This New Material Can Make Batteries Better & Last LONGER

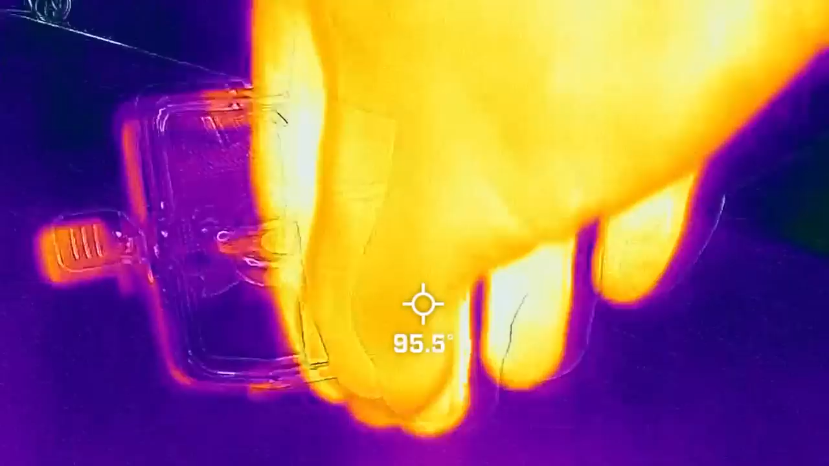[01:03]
That 20 degree delta is big enough that the heat from your hand flows to the colder side of the copper.
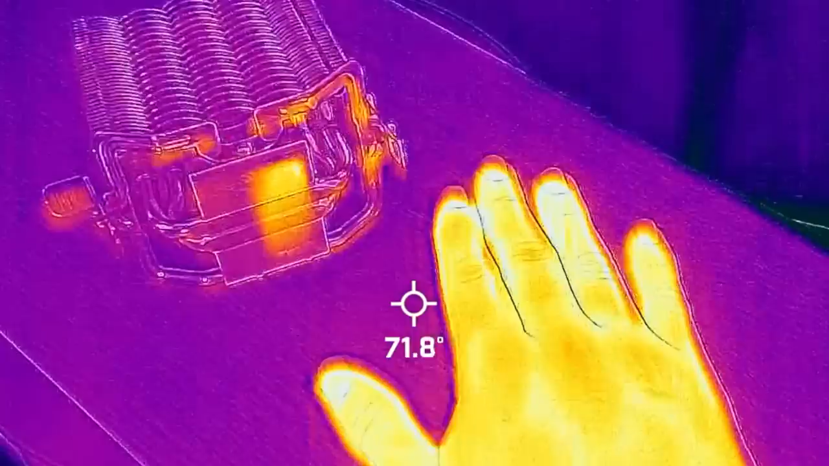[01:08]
Whereas on the wood, which is also at 70 degrees, it's a much slower conductor of heat.